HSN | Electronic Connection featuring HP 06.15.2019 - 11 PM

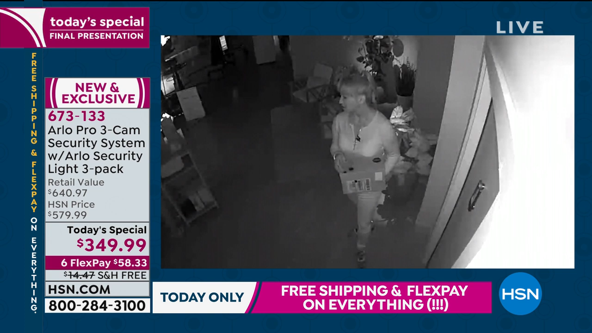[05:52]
This is what they call the infrared night vision. Okay, so you can see Shannon. There she is. We can see what she looks like. Now I can't see that her blouse is pink at all, but we can see if she was the bad guy. Right. We can read the box. We can see how tall she is. Now what we're going to do, I'm going to trigger the brand new Arlo Pro lights. Right. Okay, security lights. It's an entire security system. Yeah. Okay, so check it out. And I have all three of them in our studio here. And then if you're watching the feed, you'll watch how the lights enhance the cameras.